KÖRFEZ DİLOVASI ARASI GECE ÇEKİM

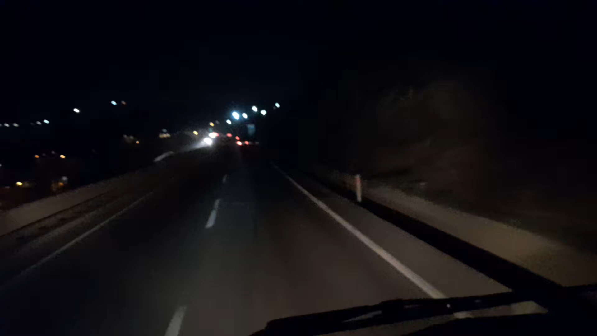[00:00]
Cümleten selamun aleyküm arkadaşlar. Herkese hayırlı akşamlar. Evet. Şimdi Körfez ile Dil Ovası arasındayız. İstikametimiz Dil Ovası'na doğru. Otobanı kullanmayalım. D100 karayolunu kullanalım dedik. Ve şu an her eke sapan oraya vardık.
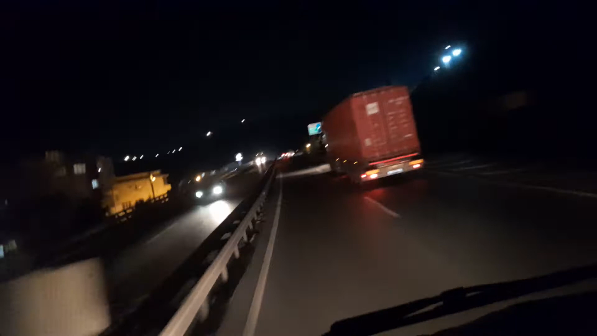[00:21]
Evet. Şu an şurada tabelada görüyorsunuzdur bu ihtimalle. Evet. Buradan Ankara istikametine bağlantı var. D100 karayolunda giderken ilk her eke sapağı Ankara istikametine bağlatıyor sizi otobanla. Evet arkadaşlar. Gördüğünüz gibi akşam gece daha doğrusu karanlık içerisindeyiz.
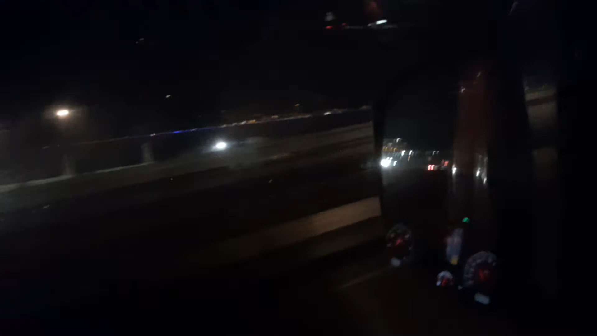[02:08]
Peşinden de Diler Demir Çelik Fabrikası'nın limanı var.